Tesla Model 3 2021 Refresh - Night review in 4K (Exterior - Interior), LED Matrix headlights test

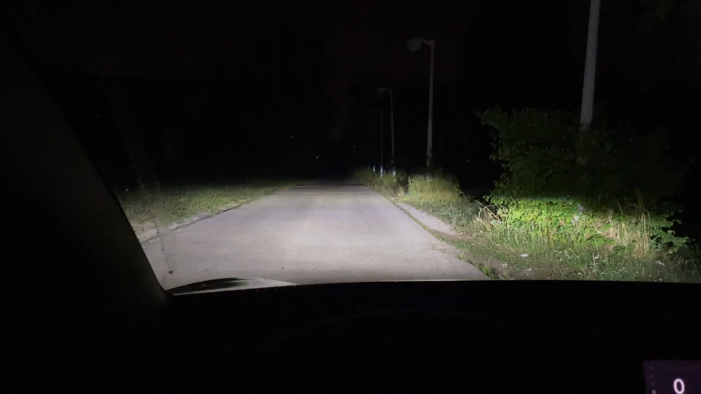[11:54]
here is the normal beam here's the long beam i think i'm a little bit closer you can see better there we go there's a difference between the long beam and
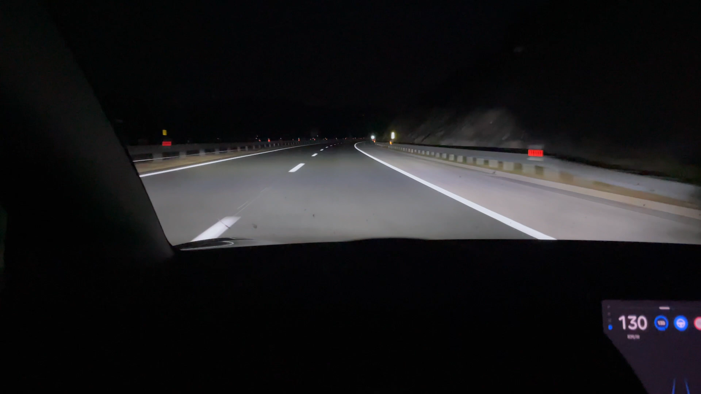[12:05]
automatic long beam it's very bright i'm going to cut in some video but in person it's white ish cold kind of bluish light very good it illuminates stuff excellent so you got to see the night point of view every view i'm going to do a outside the city